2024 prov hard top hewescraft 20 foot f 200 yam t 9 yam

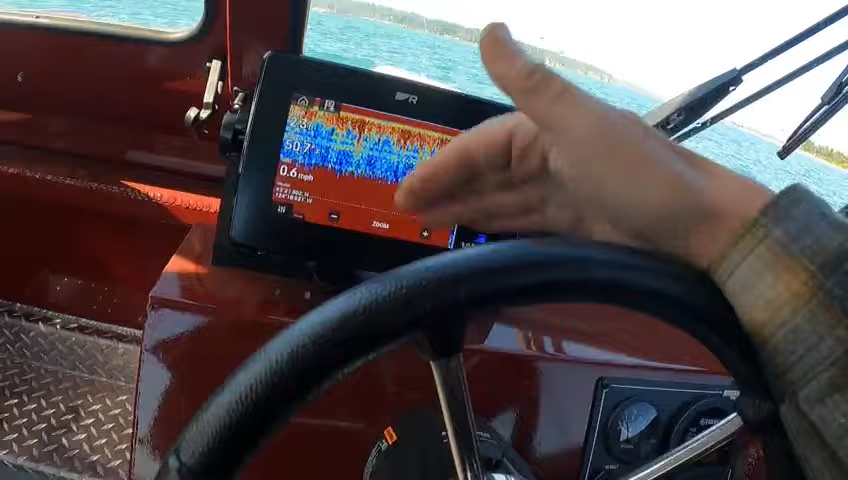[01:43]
i'm not getting any reading and i did before see i am not getting the box so we need to tilt that
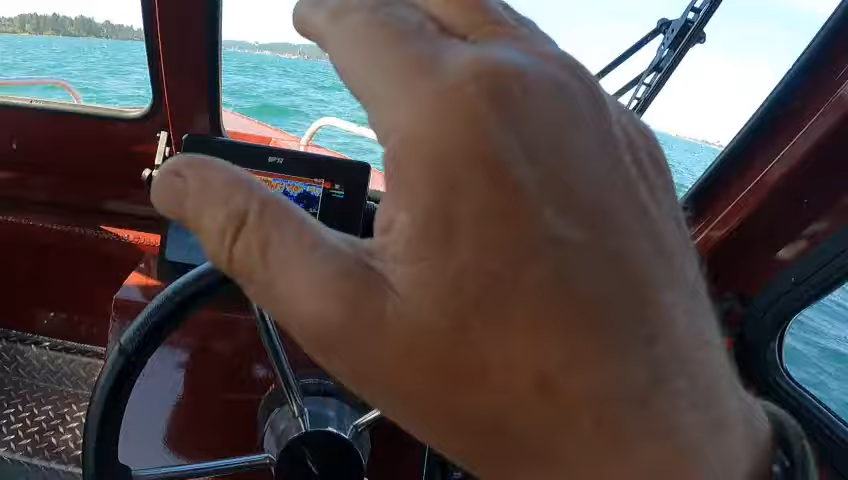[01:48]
down tighten it up a little bit but what's kind of nice on here say we're on this one
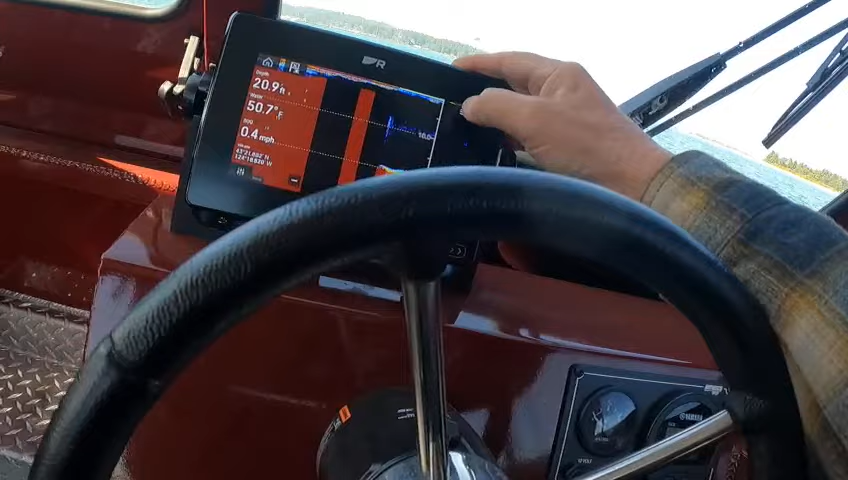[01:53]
On screen: depth 20.9 ft, water 50.7°F, speed 0.4 mph
and i just want to change it like to 3d vision i can just hit that and there's my 3d vision
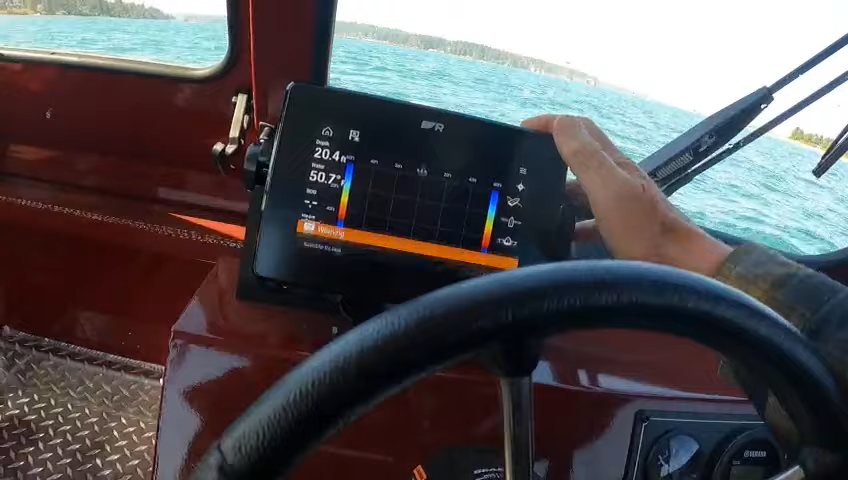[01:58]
On screen: depth 20.4 ft
satellite fix lost i shut the key off turn it on so you have
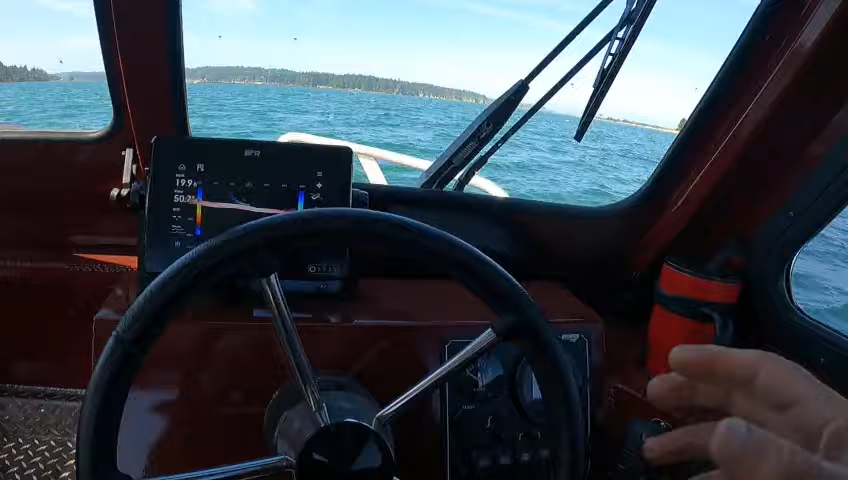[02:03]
to let it reboot but see we're getting a reading there so now i want to just go back
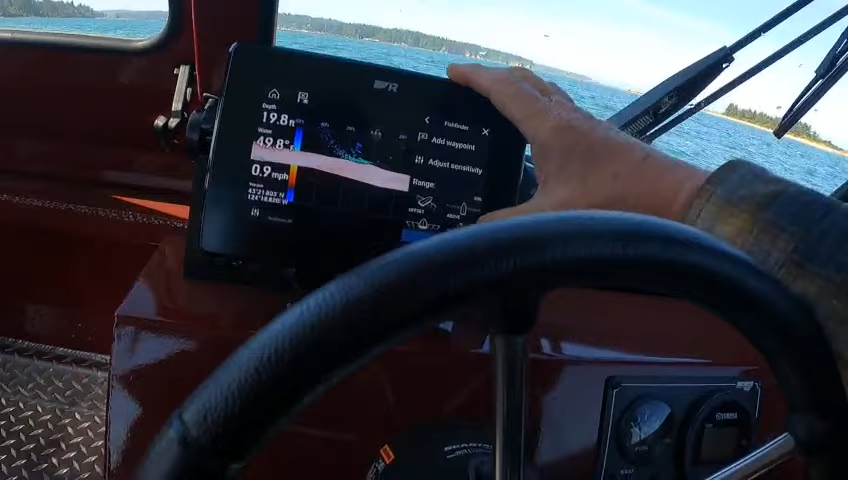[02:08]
On screen: depth 19.8 ft, speed 0.9 mph
i can go scroll up in here and i want to do my regular sonar that brings it back
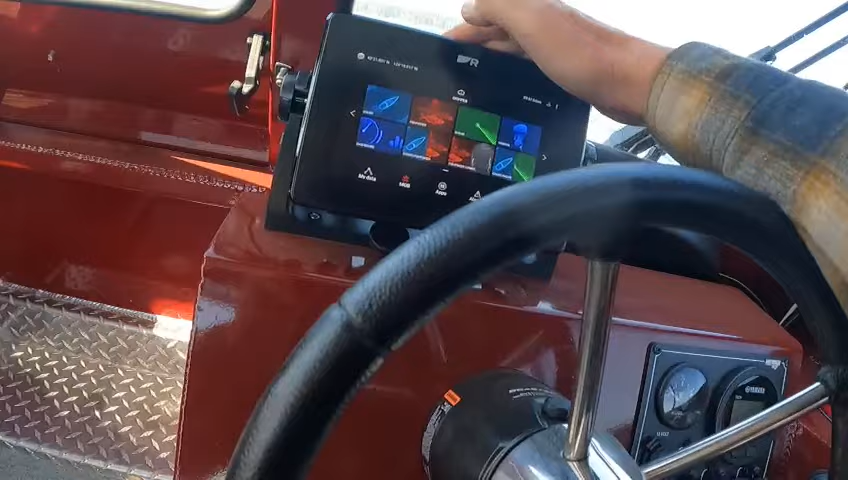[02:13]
so you go over here if you don't have radar gps this is your
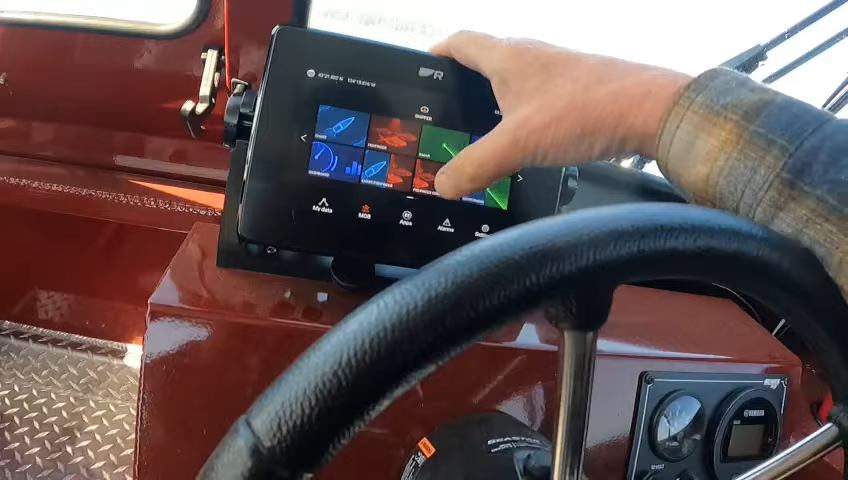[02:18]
fish finders so i set up some numbers for you did an a scope
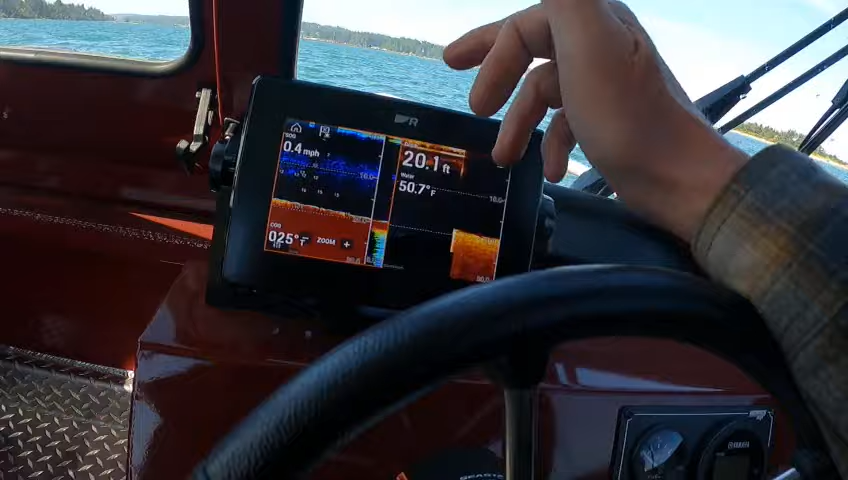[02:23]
On screen: depth 20.1 ft, water 50.7°F, speed 0.4 mph
on you put the uh depth labels on it instead of the fish symbols
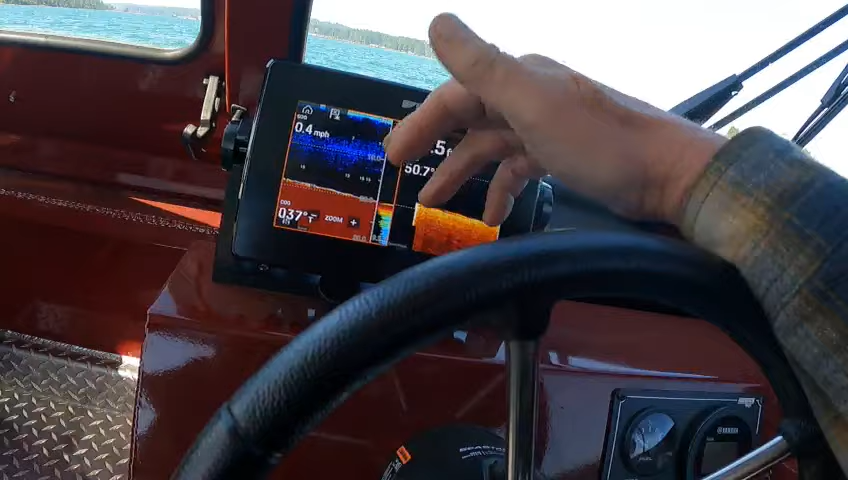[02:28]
On screen: speed 0.4 mph
they just give you an idea uh i would be looking over here if i seen a
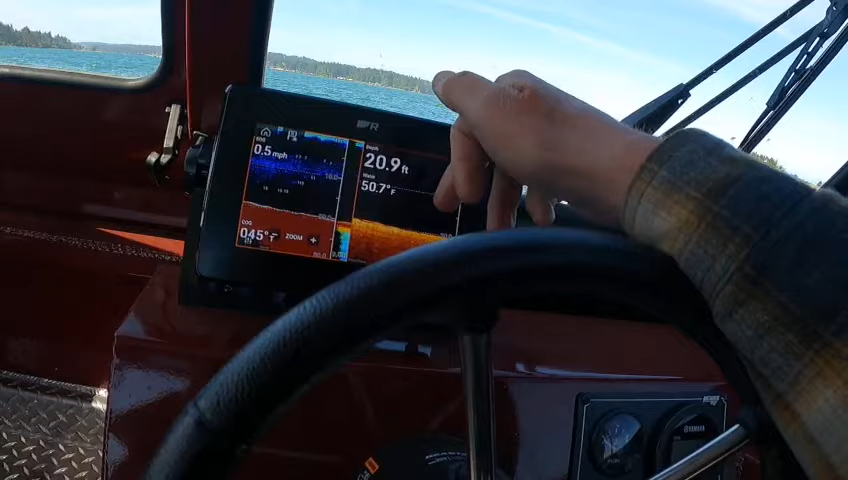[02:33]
On screen: depth 20.9 ft, water 50.7°F, speed 0.5 mph
little blob right there and i looked over here and it was kind of these colors brighter red
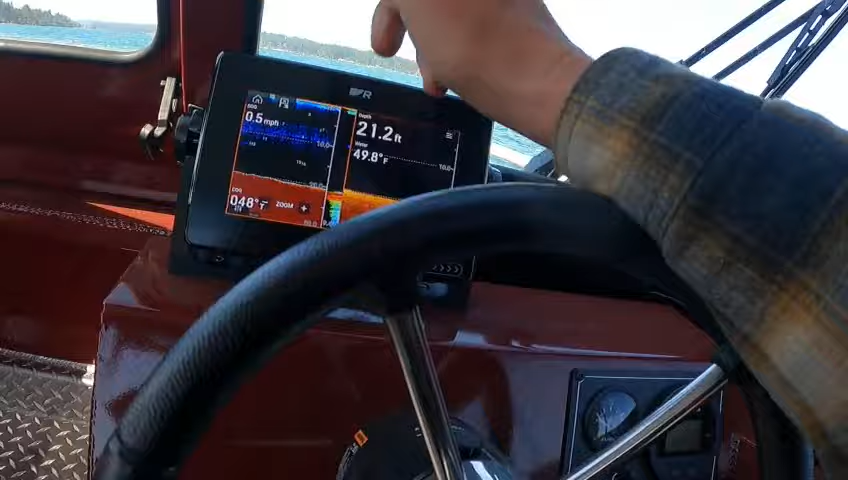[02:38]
On screen: depth 21.2 ft, water 49.8°F, speed 0.5 mph
in the center with an arch that's a fish so you go back here you go over here
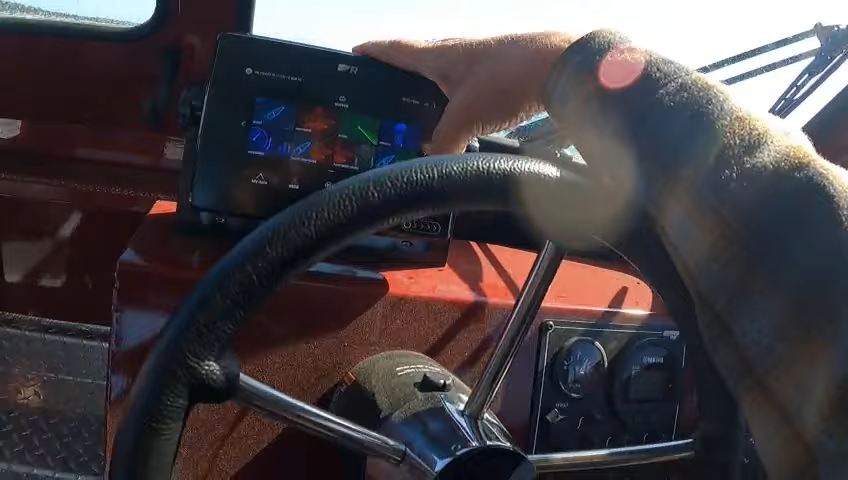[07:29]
there you go so there's your real view
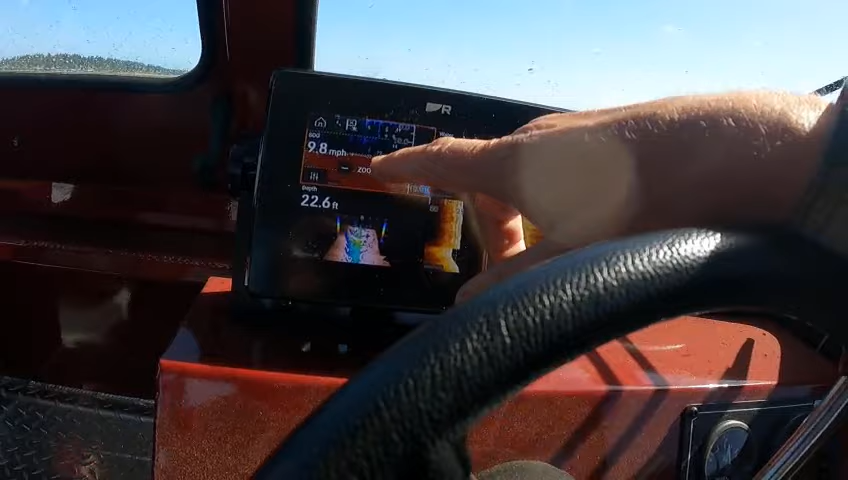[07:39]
On screen: depth 22.6 ft, speed 9.8 mph
your sonar your down your side
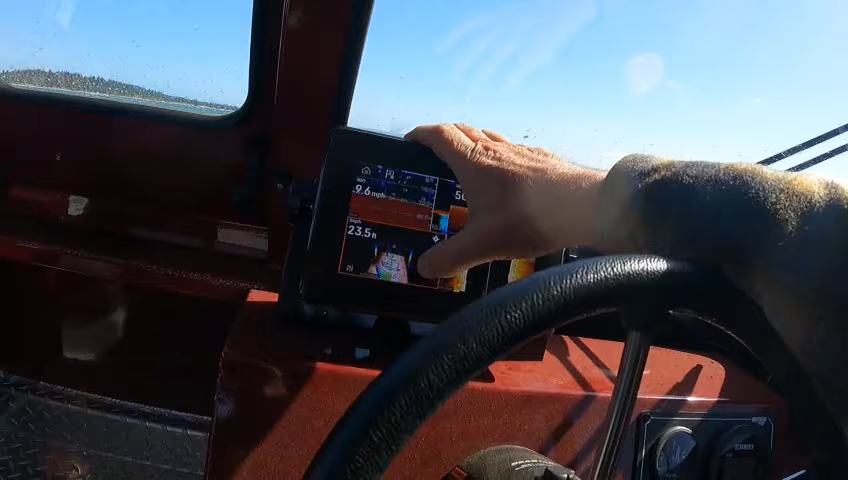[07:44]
On screen: speed 9.6 mph
then you can hit this and see how you can move this all over blue just like air coming off our motors bubbles anytime you get the yellow
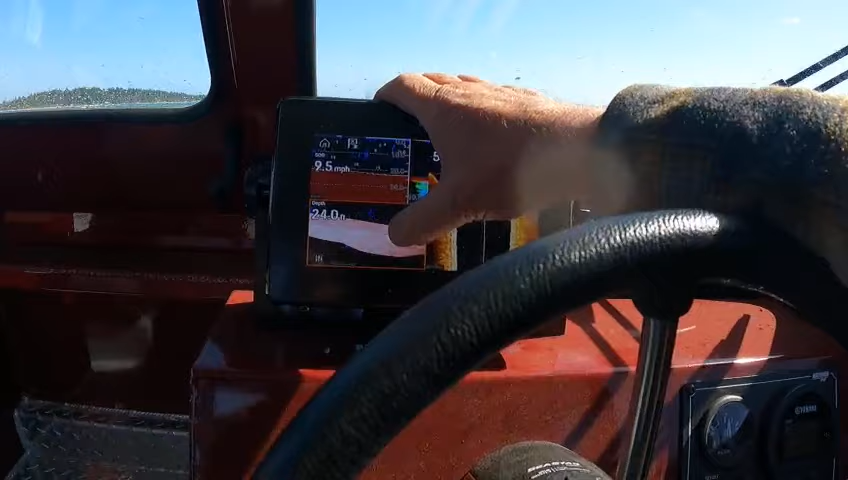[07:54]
On screen: speed 9.5 mph
is on the bottom look right there in the green that nothing to
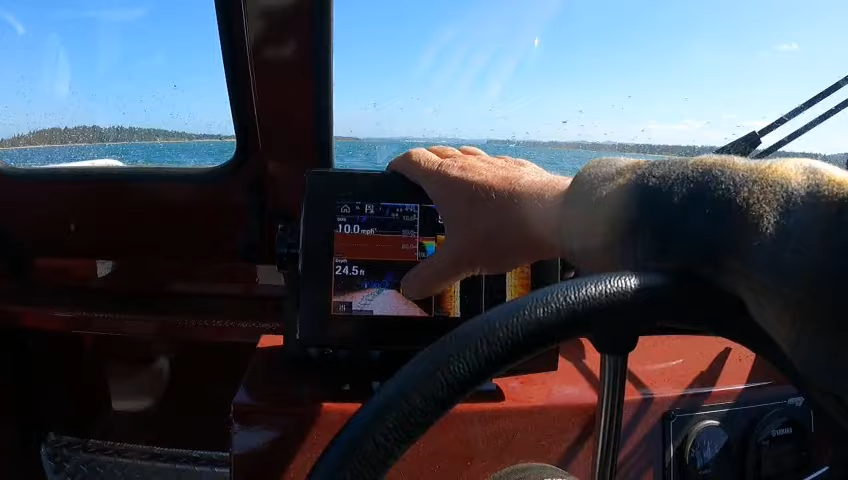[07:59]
On screen: depth 24.5 ft, speed 10.0 mph
be too concerned about but they are on the bottom but if you start to get yellow and red down here on that then that's fish
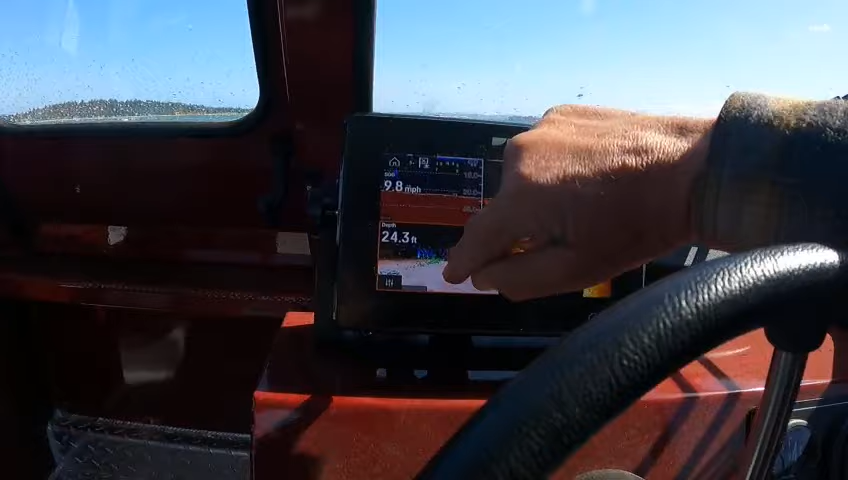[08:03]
On screen: depth 24.3 ft, speed 9.8 mph
so we're doing nine miles an hour now that's still on now but if i hit